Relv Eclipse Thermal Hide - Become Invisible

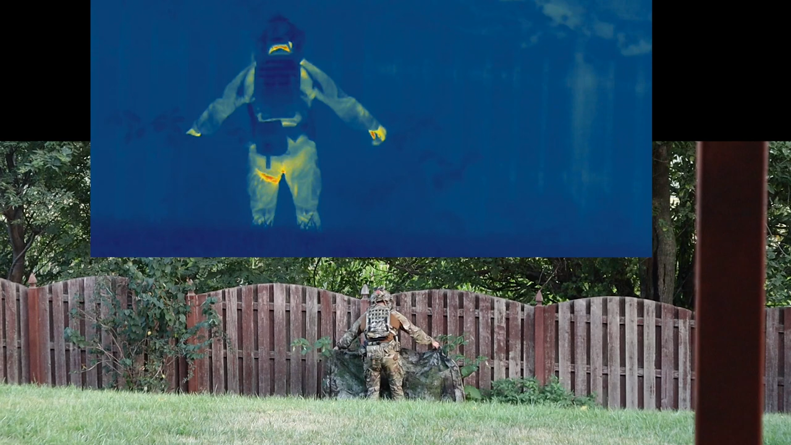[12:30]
Again I'll just fast forward as we kind of drape this over this big set of weeds we have here. Now I will comment on how well that color pattern works with just the regular vegetation.
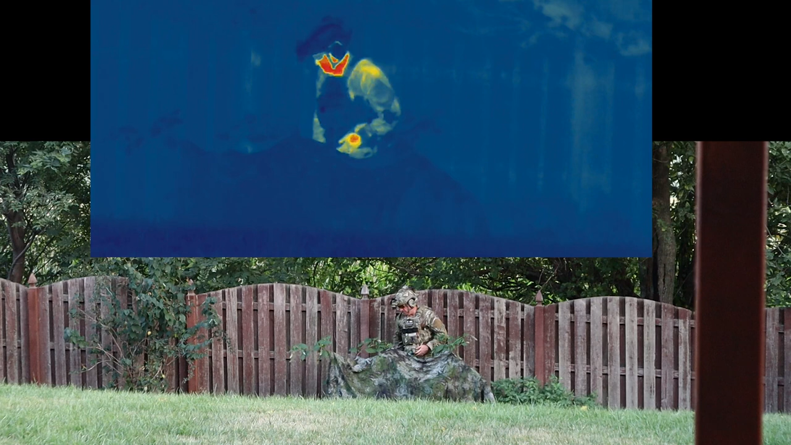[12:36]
So now we're going to hide behind here and again I mean that signature just disappears completely.
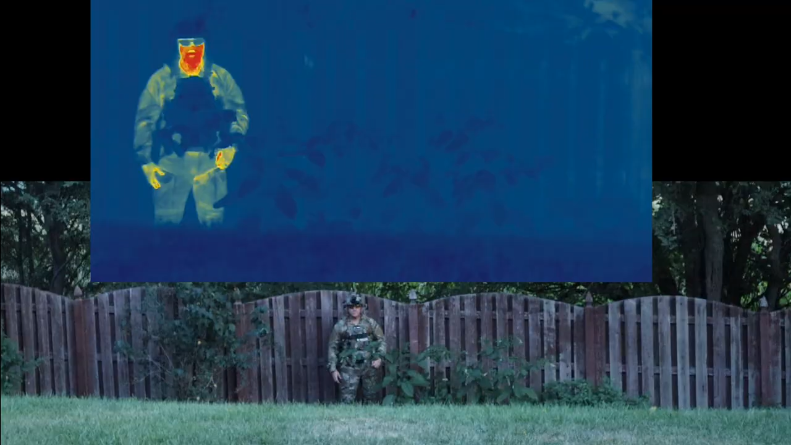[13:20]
It's pretty impressive. And again so I want to try this wearing it so again this is what we look like when we're just wearing nothing. We don't have the hide on at all.
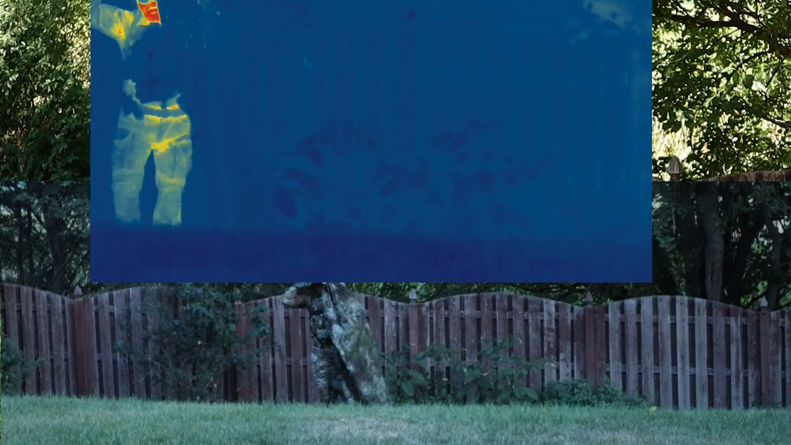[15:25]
And we see when wearing it that the heat is a lot harder to hide when you're actually wearing it. But still it's a whole lot better than having nothing at all. But let's wait till it's nighttime again and let's test the IR signature and see if we get the same results as before.
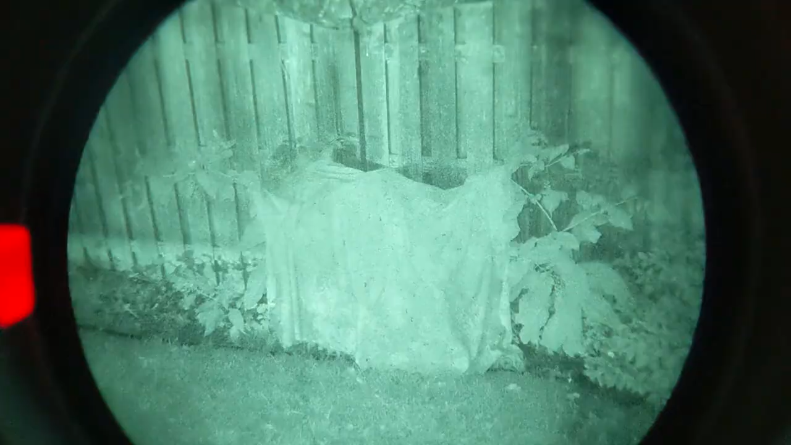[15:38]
All right so again here's our hide at night and it just completely loses that whole pattern that really nice camo pattern that it has.
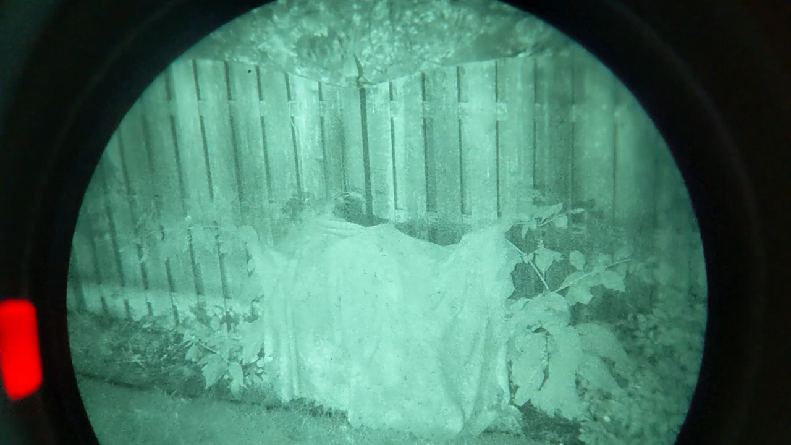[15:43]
And it just looks like I don't know just like a sheet draped over. I can't imagine this would be super useful. This would catch my eye for sure if I was just walking around and I saw this. That would be my biggest concern with using this with anyone else with night vision on.
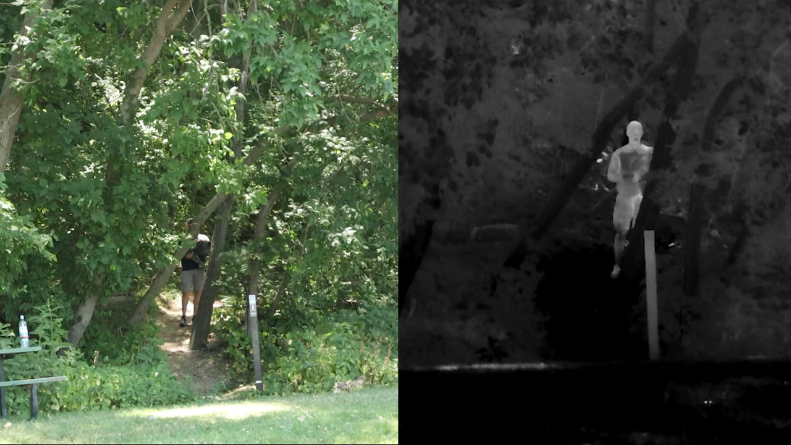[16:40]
So here we have the visual on the left and the IR on the right. And here you can see visually it's doing pretty well.
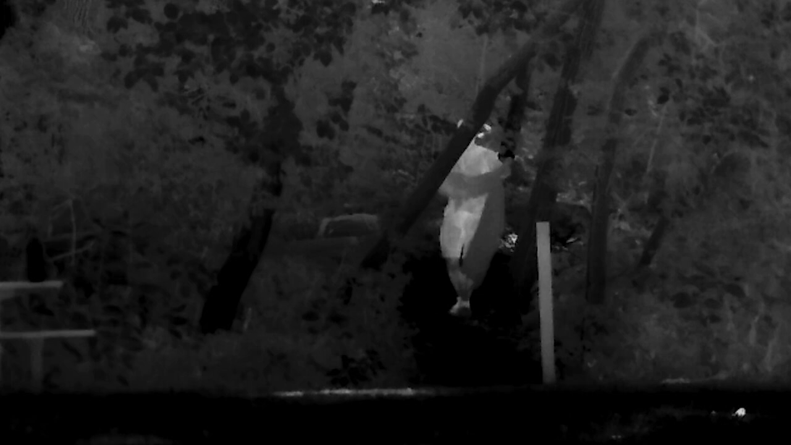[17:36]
Okay so it's making a bigger difference than I thought. That is actually pretty huge.
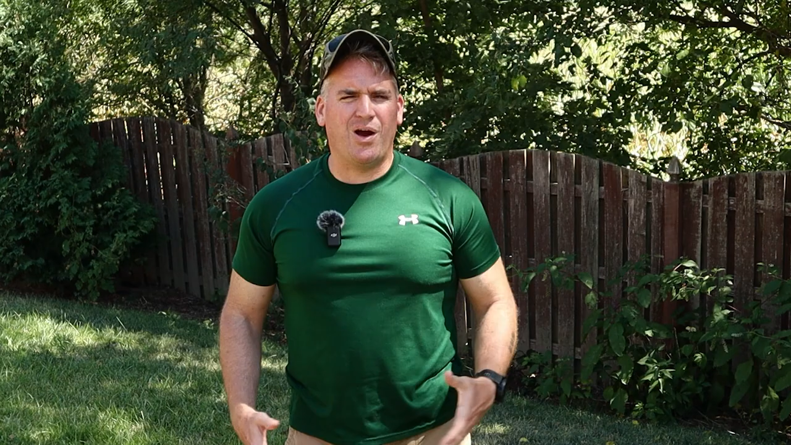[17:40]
All right so what if we did the exact same thermal testing but at night? I don't know. Let's try it.
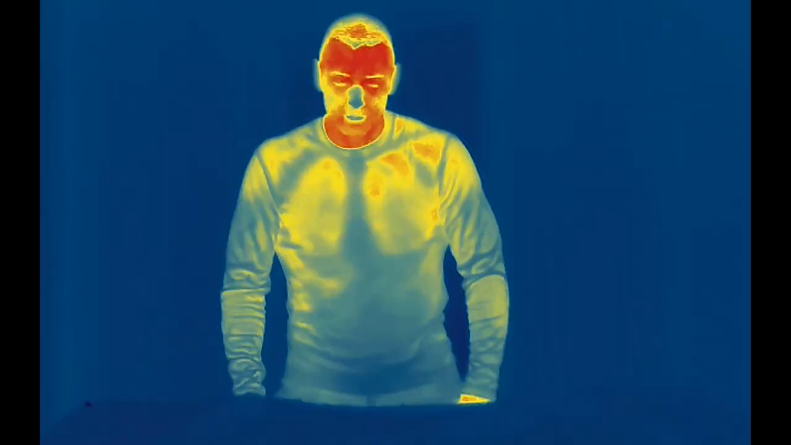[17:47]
All right so here we are testing the thermal camera at night.
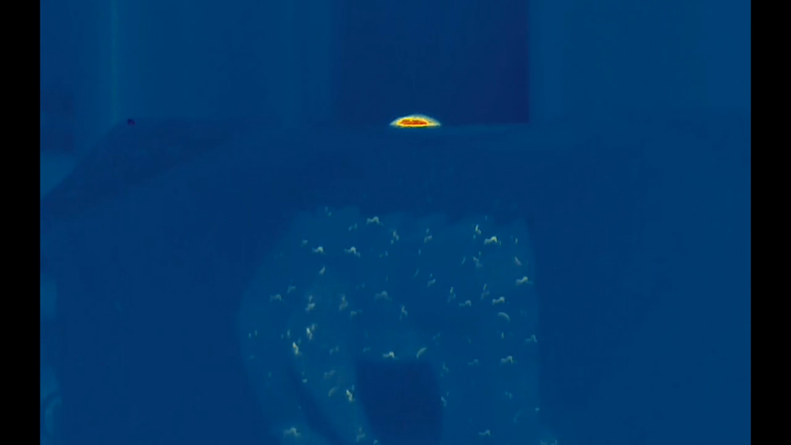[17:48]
Now we're super close. We're on that deck again that we showed you earlier.
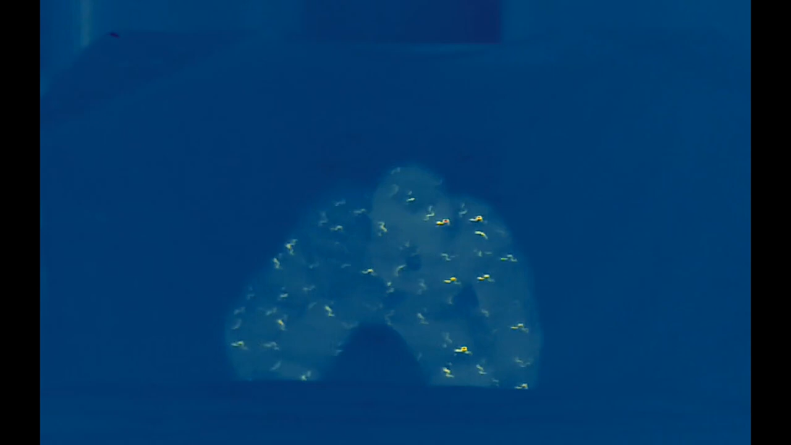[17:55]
And being this close with everything so cool you can definitely see the thermal silhouette of the individual.
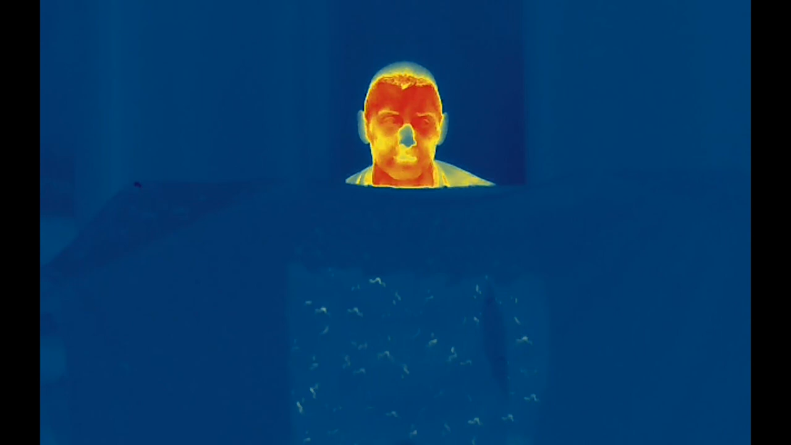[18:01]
I mean look at the difference though when you see just him. But as the camera calibrates it's pretty easy to see his silhouette.
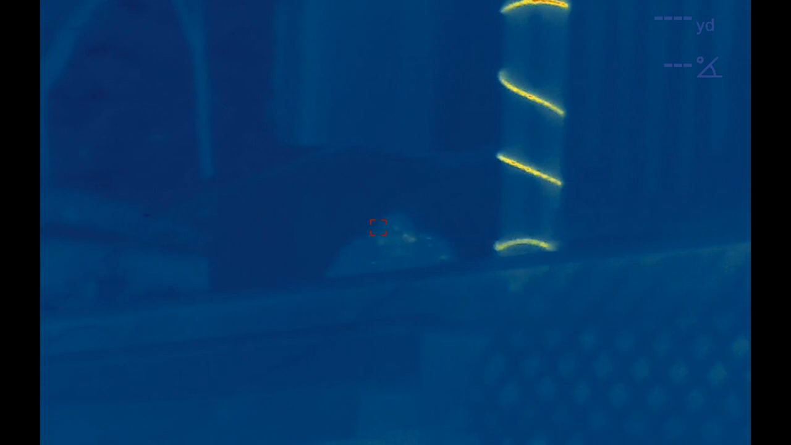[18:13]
And as he sits still that silhouette is pretty hard to see by what 12 yards. Testing it at night back in the woods
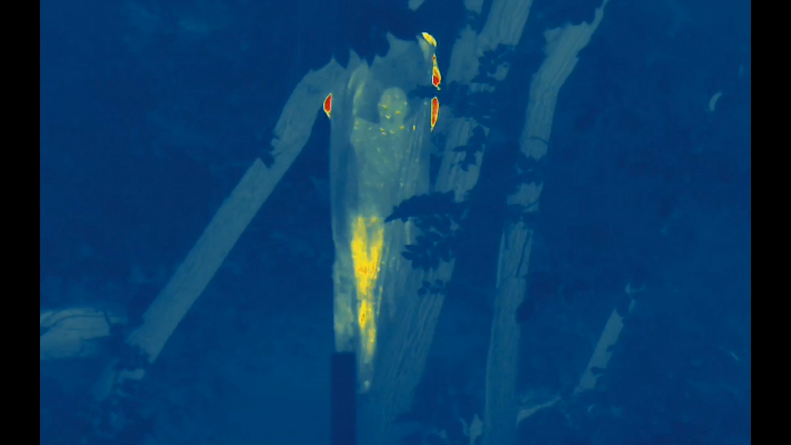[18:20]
we start to see that the thermal mitigation of it you know isn't really as high as you'd want to be particularly at night time.
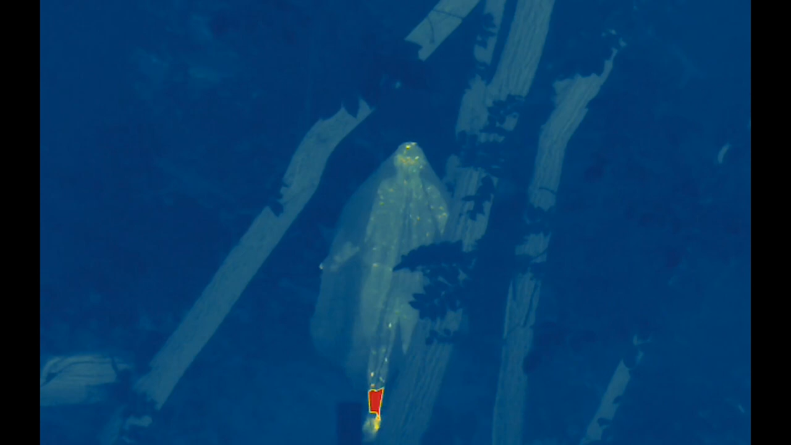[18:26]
And let me kind of show you why.
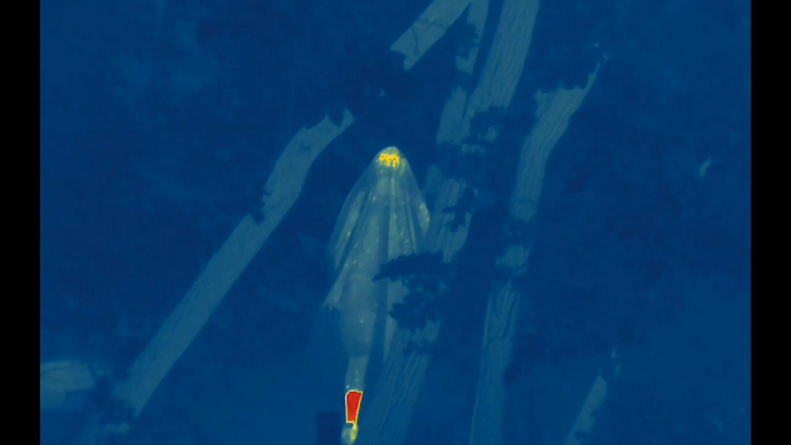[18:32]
And wearing it with regular clothes as I talked about before the heat is coming through your head. So it's actually warming it up.
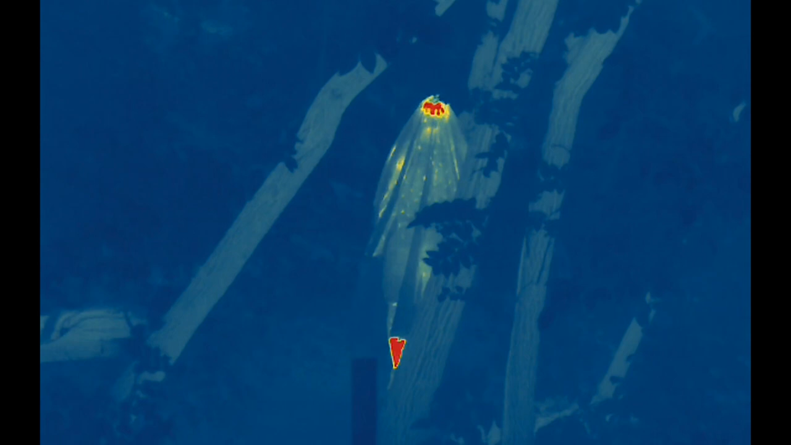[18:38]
And as we talked about standing just doesn't work well. It's just not designed that way. So I had him actually crouch down. And here again it it's just not the best to be worn. The body silhouette is easy to see.
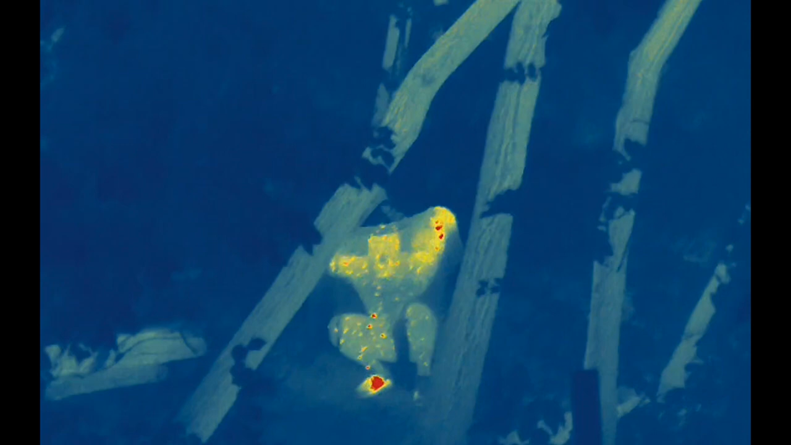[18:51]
It would work a lot better to have it draped over something. But I want you to kind of just see here
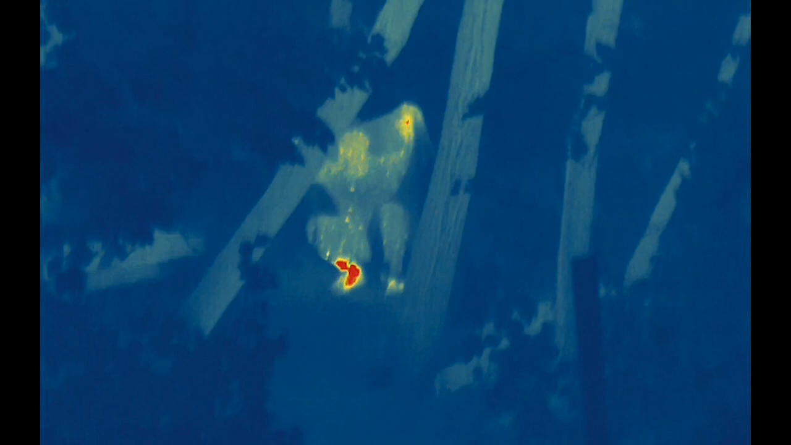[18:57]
the difference when it's cold outside.
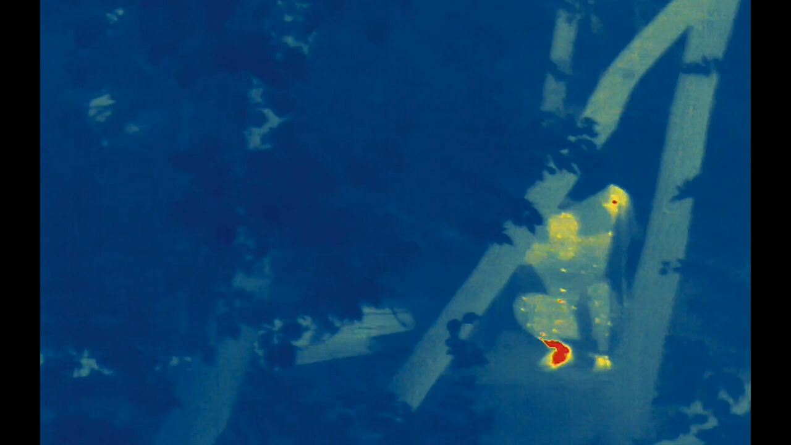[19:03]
Now the individual silhouette is still pretty easy to make out just in the woods.
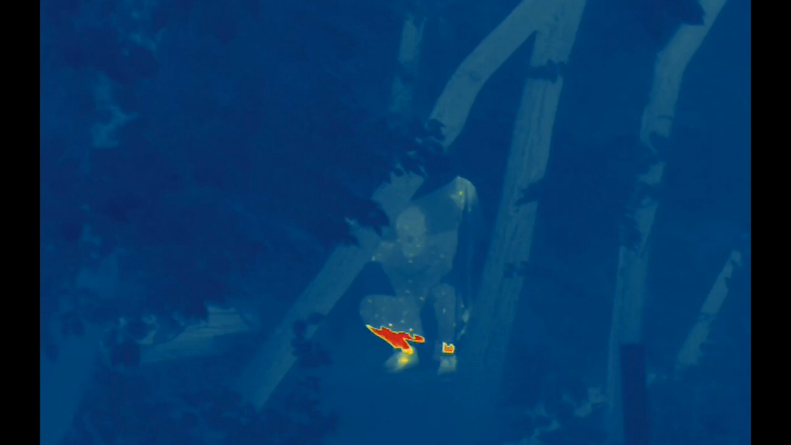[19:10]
Like even when it's doing well it's still pretty obvious that there's some sort of odd shape there that just catches your eye for sure.
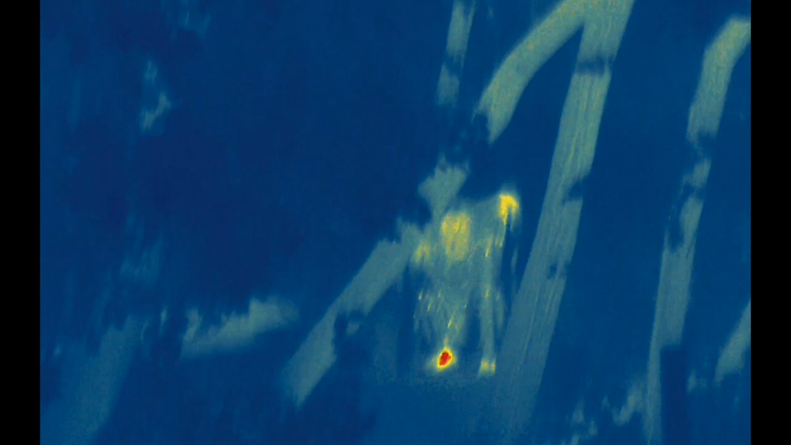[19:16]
I'm going to say that. And yeah you definitely as you move it definitely gives you away.
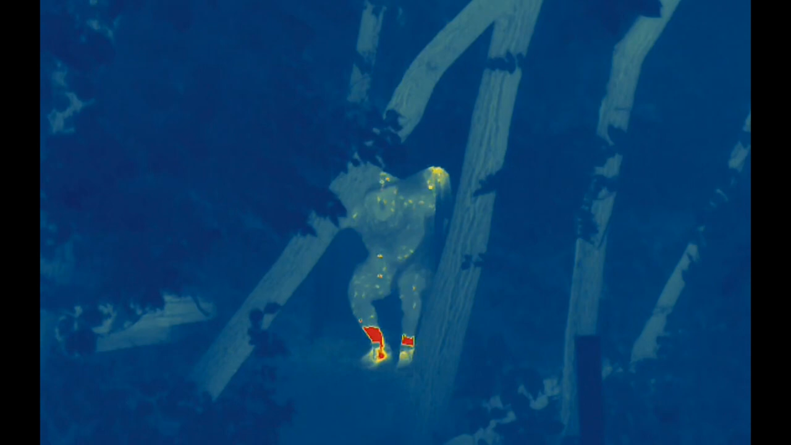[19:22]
So you definitely have to sit still if you're going to wear this. That's for sure.
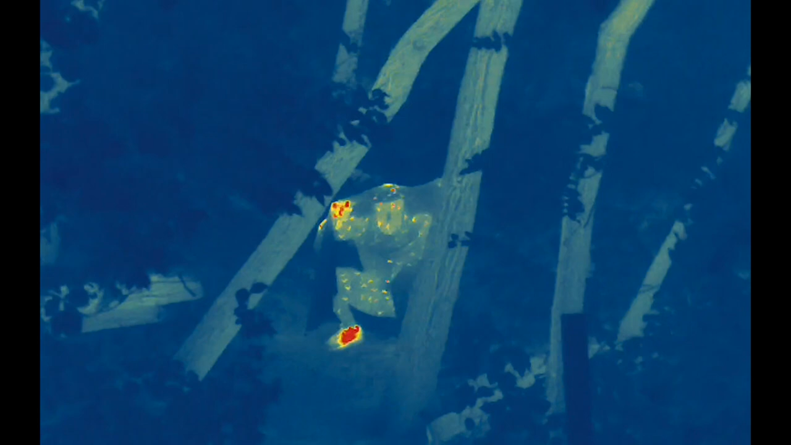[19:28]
Nighttime you need to be sitting as still as you can. But look at the difference when you take it off though.
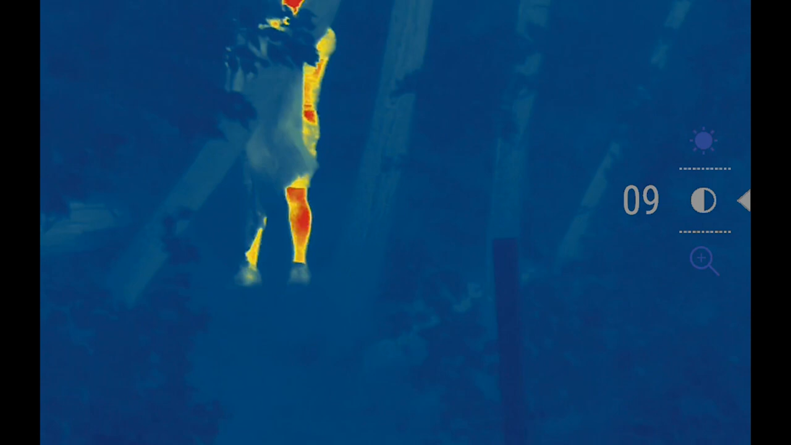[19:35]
So I don't know that that's a huge difference still. And he can't see anything here so it's funny to see him walk through the woods in the dark.
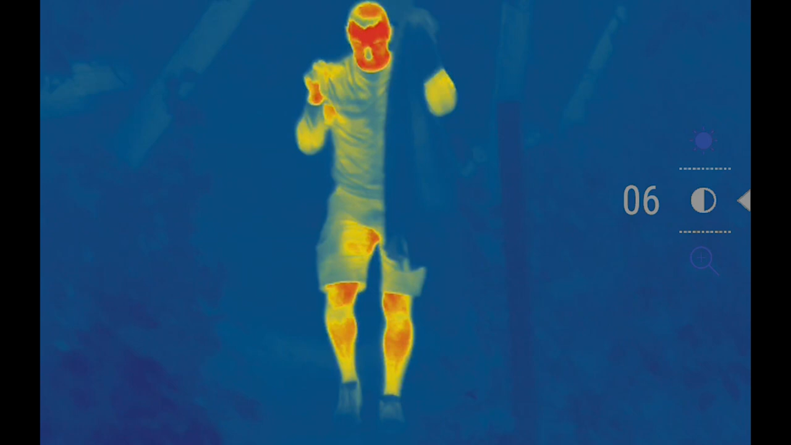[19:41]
Okay so we did another test where we actually draped it over like a picnic table to kind of show you the difference.